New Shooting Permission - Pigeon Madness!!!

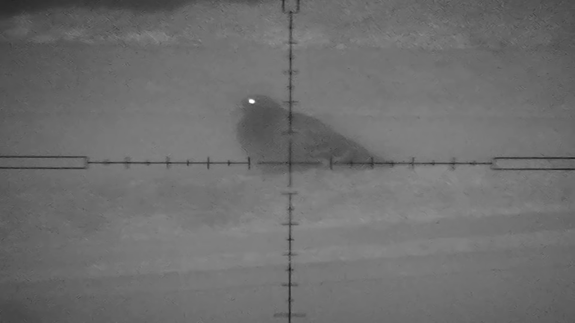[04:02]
The Part 007, being a night vision add-on, performed better, of course. Can't say I'm a fan of its 30 frames per second recording abilities, though, or the horizontally stretched image.